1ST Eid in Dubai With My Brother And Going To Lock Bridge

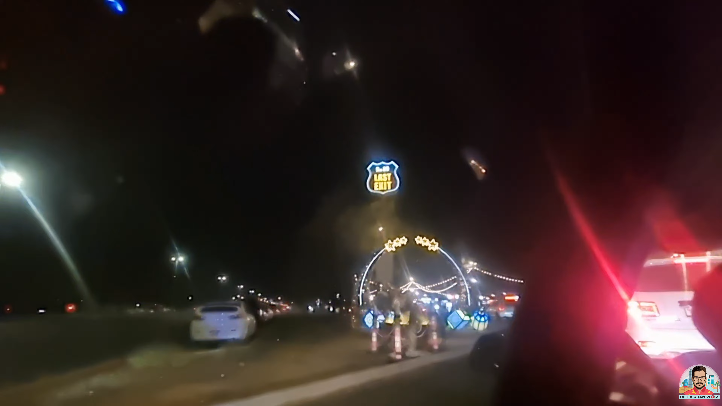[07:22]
फाइनली जी ये आ गया है जी, द लास्ट एग्जिट यहीं पर ही है ब्रिज। फाइनली जी पहुंच चुके हैं हम लोग लॉक ब्रिज।